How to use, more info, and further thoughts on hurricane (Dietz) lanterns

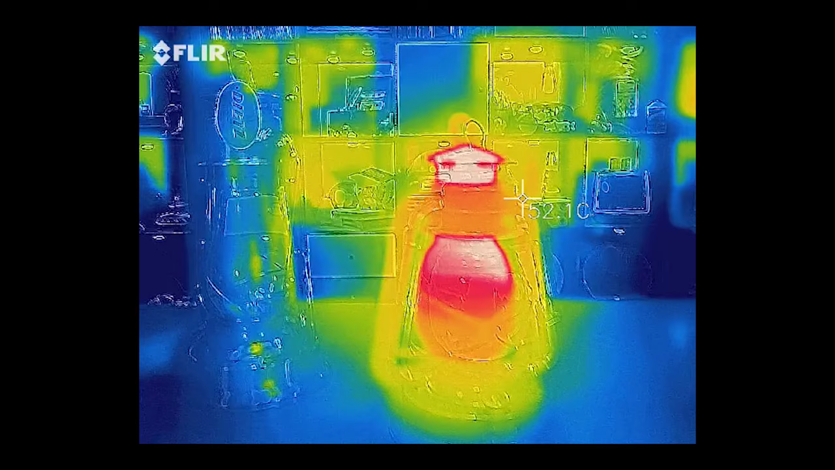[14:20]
Okay, so here we are looking at it with the thermal camera, and you can clearly see at the top that the inner part of the chimney is what's the hottest. Very hot. I thought it would give me a more... I thought it could read higher values than that, but...
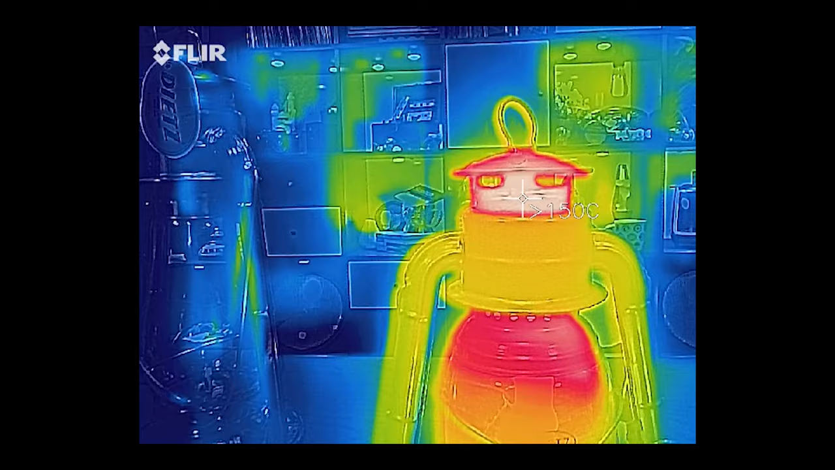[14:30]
And again, it may not be correct because of thermal emissivity, but the rest of it is hot.
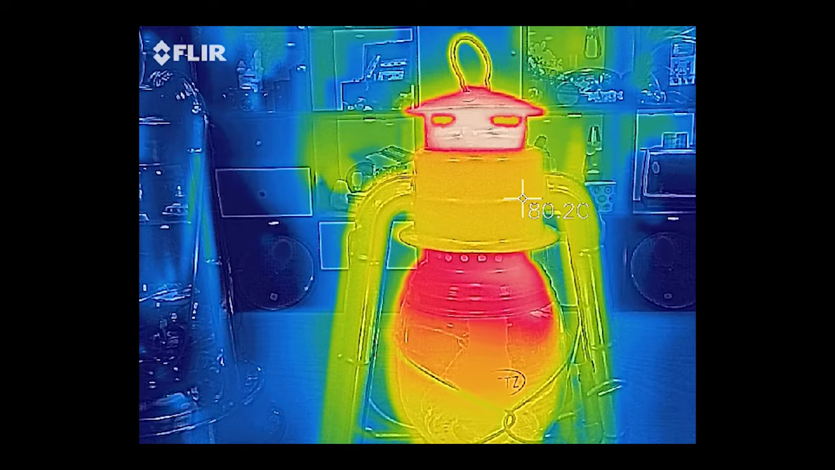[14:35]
But especially, you can just see that the temperature rise...
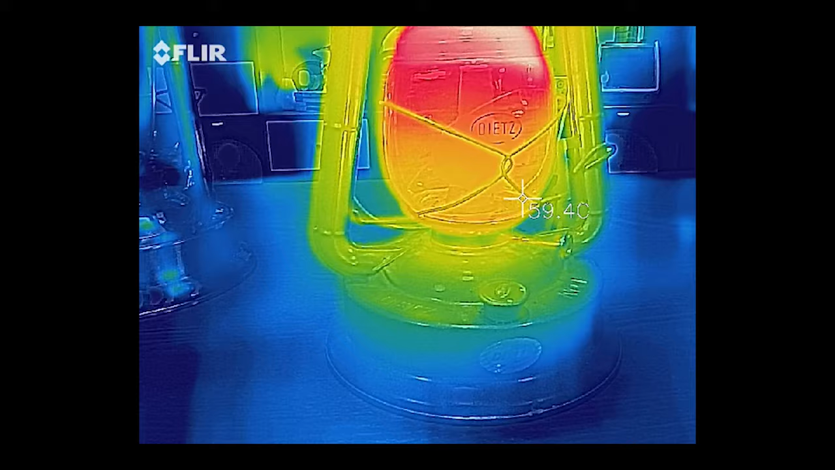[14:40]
By the time we're at the bottom, it's warmer... It's warmer than the room, but not by a whole lot. I mean, 30 degrees versus 22.
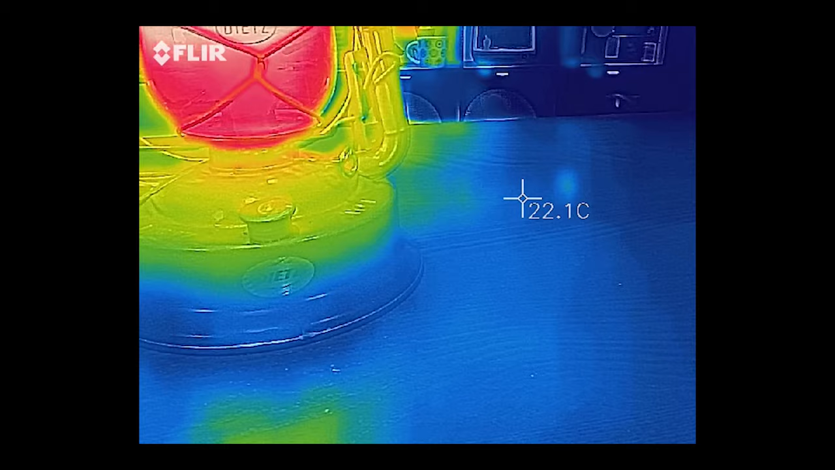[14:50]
On screen: spot 22.1°C
So we've got a temperature rise of maybe 10 degrees. And this has been burning for quite a while.
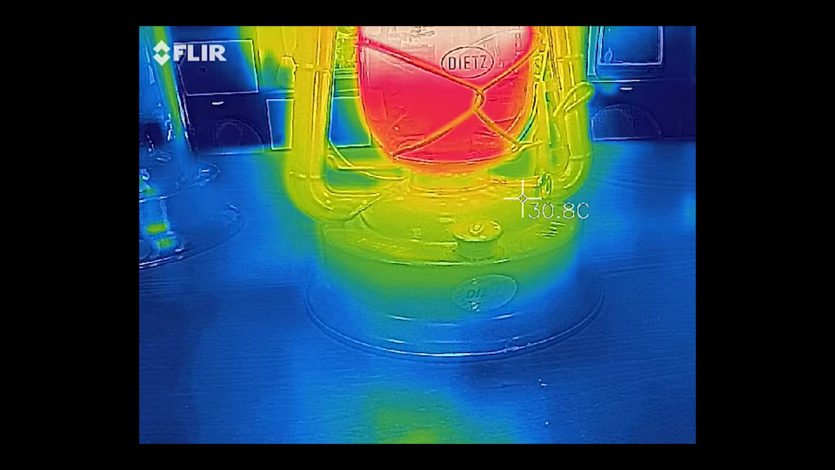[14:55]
On screen: spot 30.8°C
So, again, it's not...
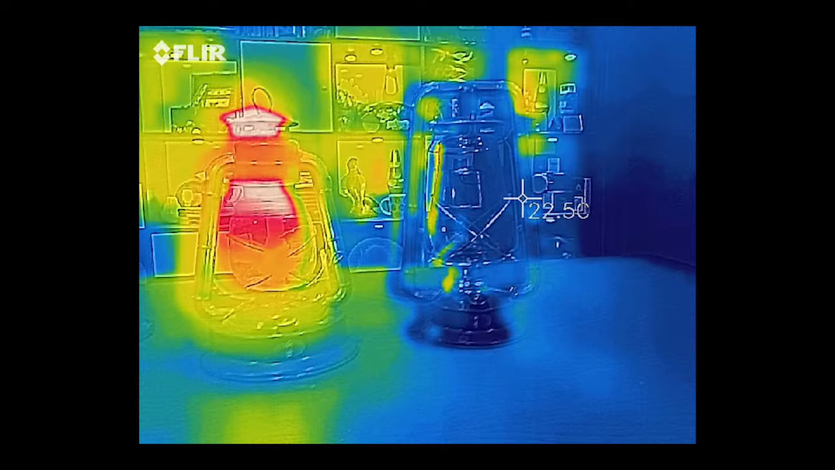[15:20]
On screen: spot 22.5°C
Okay, for grins and giggles, I thought I would record the hot blast heating up.
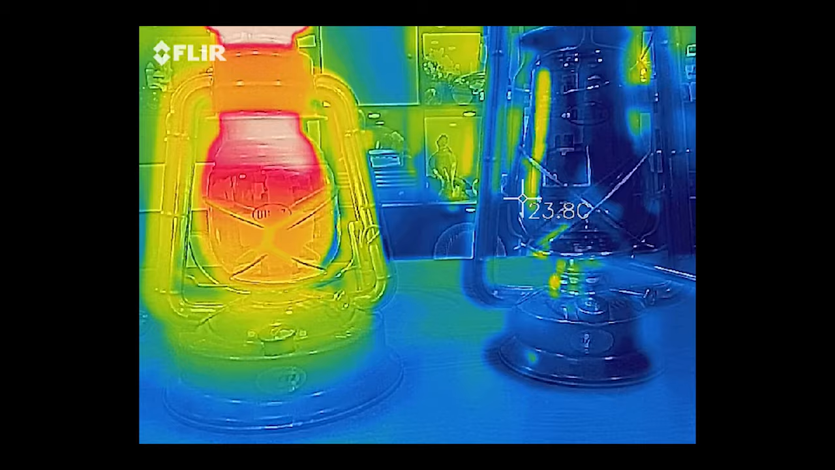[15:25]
If I can light it. There we go.
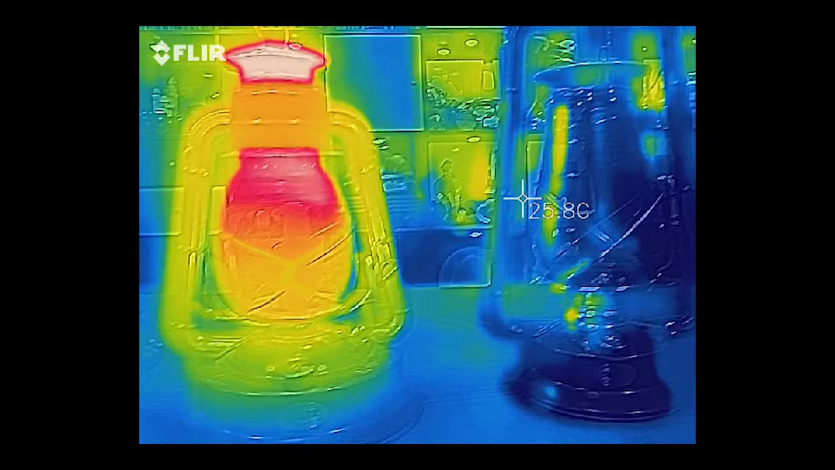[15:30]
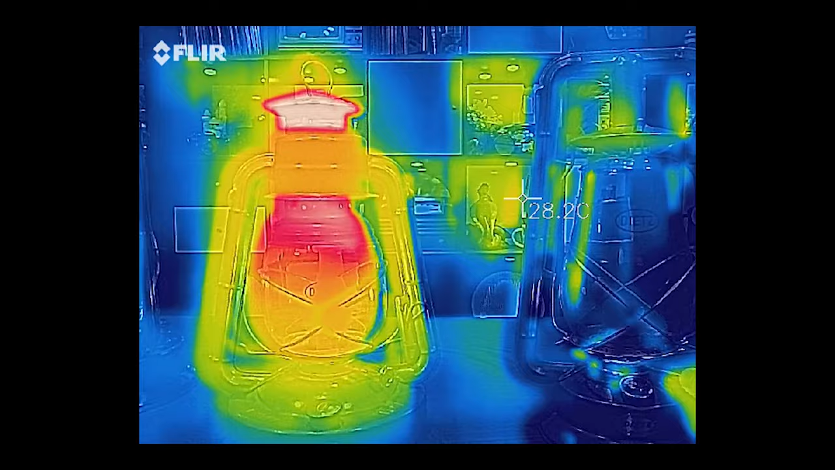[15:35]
So, it is in fact lit.
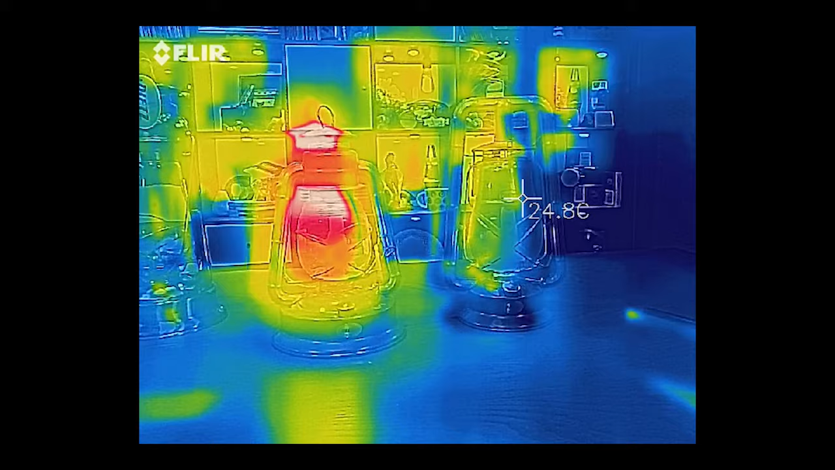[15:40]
The infrared camera just can't really see that, apparently.
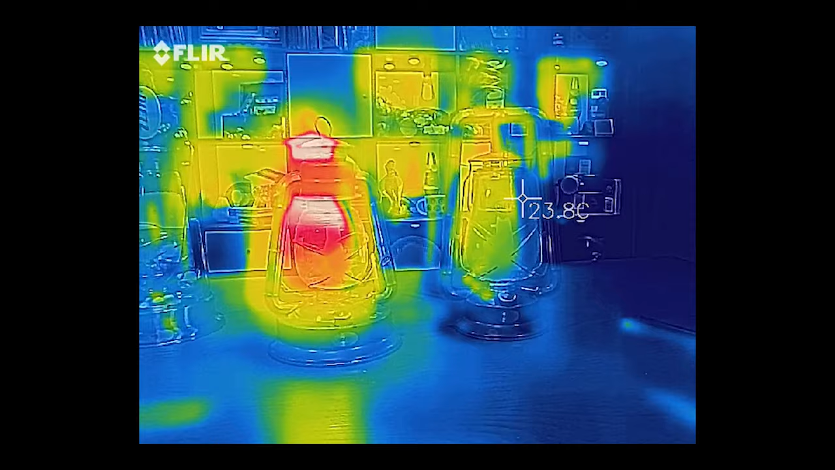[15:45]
And also, the parallax between the thermal camera and the visible camera is pretty bad, so... Just for the record. Need to turn that flame down a hair.
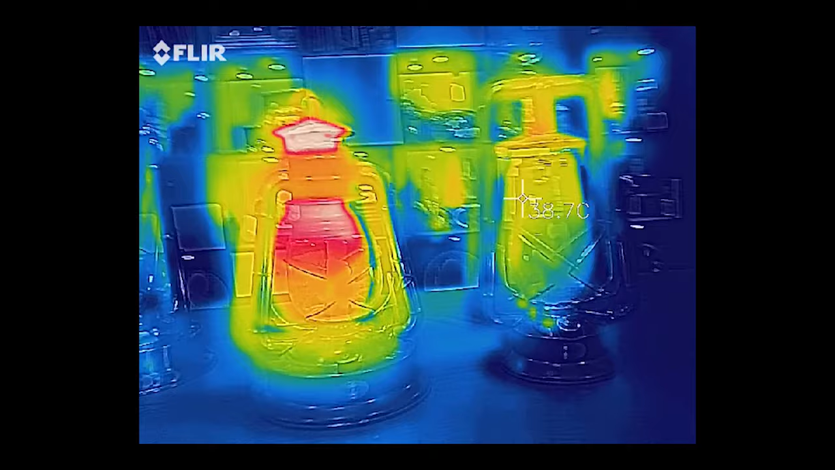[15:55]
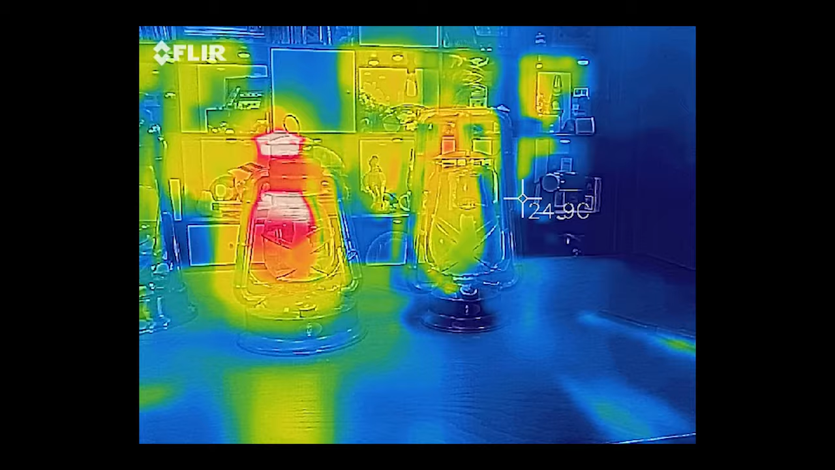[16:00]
On screen: spot 24.9°C
See, the top of it is already getting pretty warm.
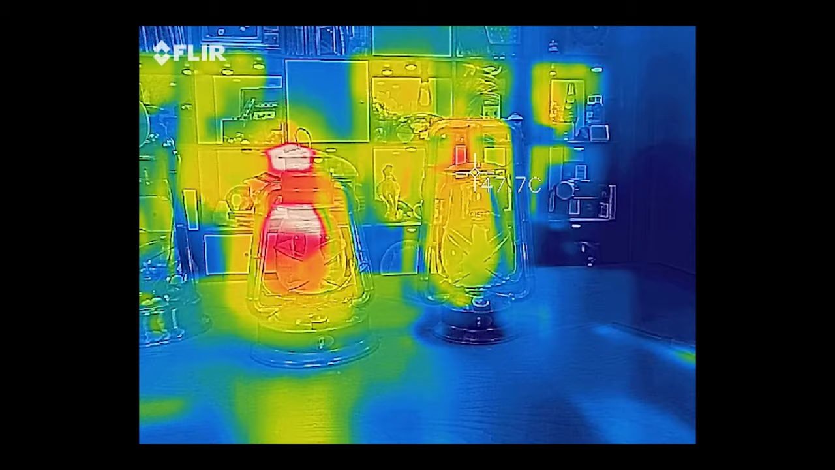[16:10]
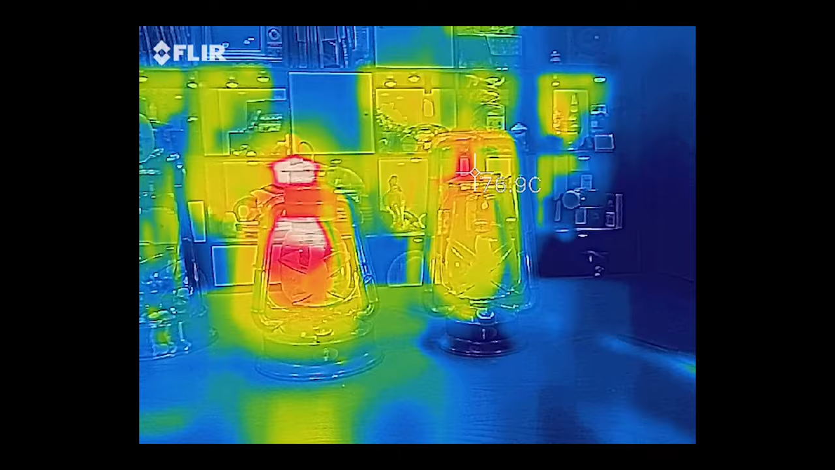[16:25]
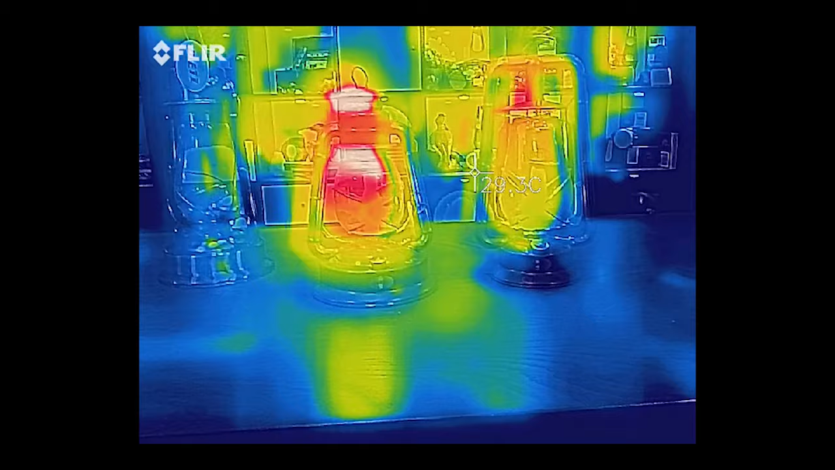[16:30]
More importantly, I want to see the tubes at the bottom. They're not that warm yet.
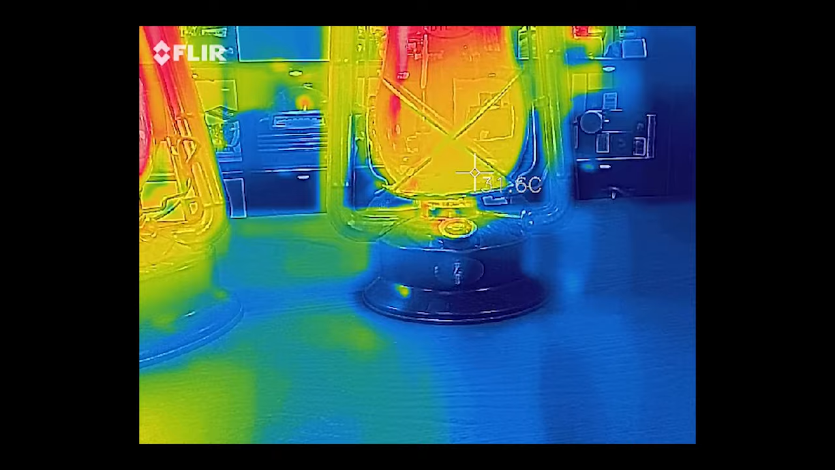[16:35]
But... But they are definitely warming up.
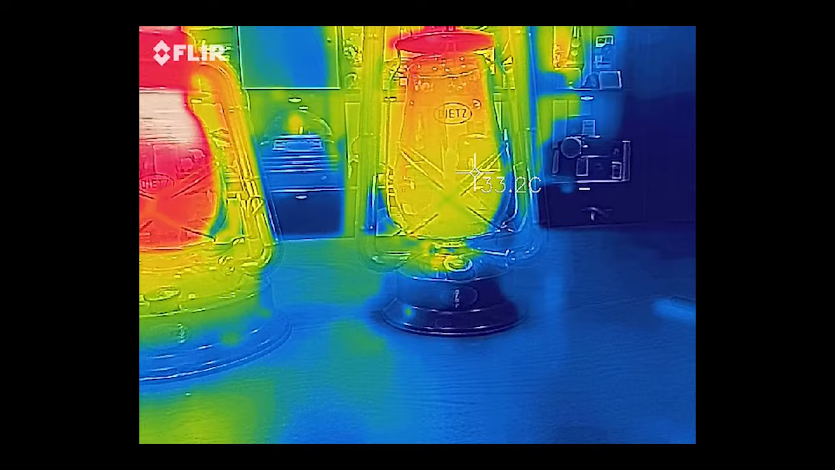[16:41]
In fact, they almost look to be already... Not... Not quite. Let's see, what is that? Like 30 degrees versus...
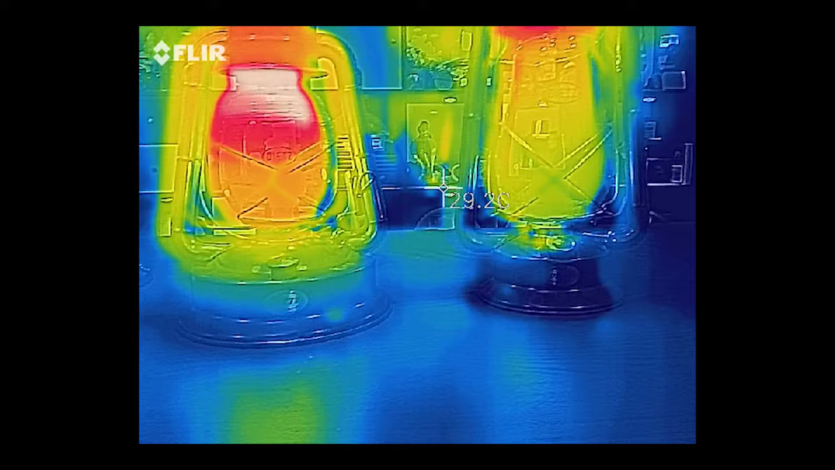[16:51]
35?
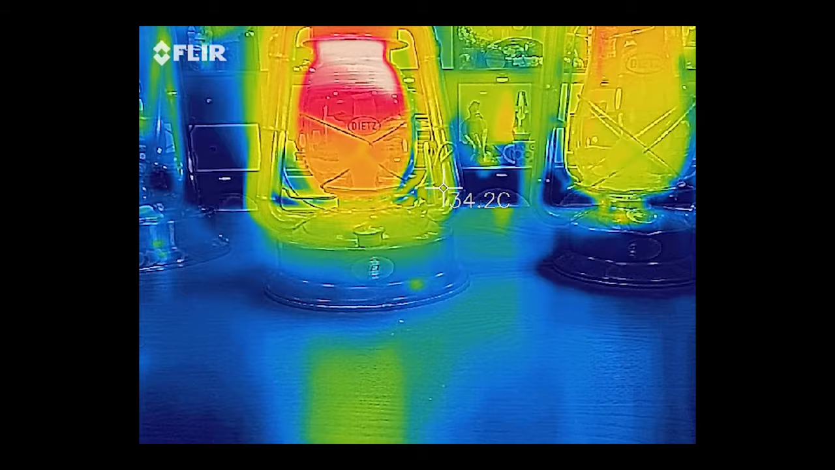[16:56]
So they're already almost as warm as the bottom of the tubes on the Little Wizard.